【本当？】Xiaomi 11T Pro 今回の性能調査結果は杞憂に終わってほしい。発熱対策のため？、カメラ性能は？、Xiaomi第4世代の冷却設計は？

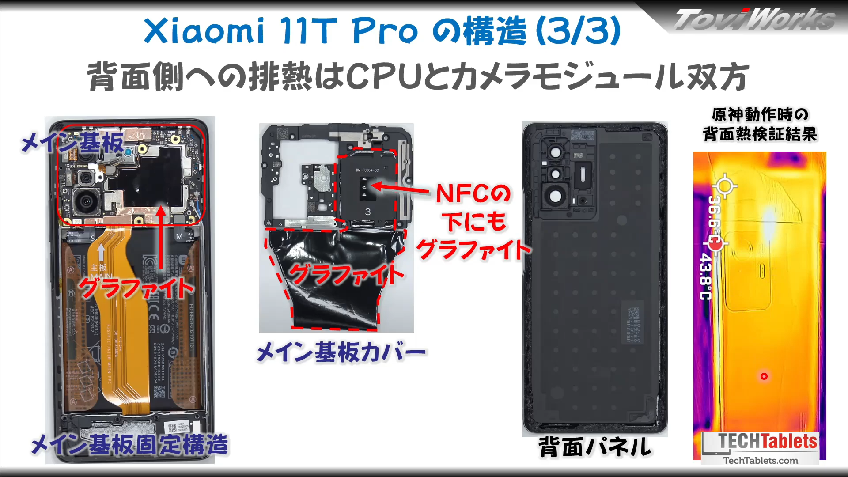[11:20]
逃げているのかなとまたあとこちらの方もサイド面が厚くなっているのはじゃあまあ筐体のフレームの方に熱が上手く逃げているのかなというのがこのサーモグラフィーの映像から見て取れました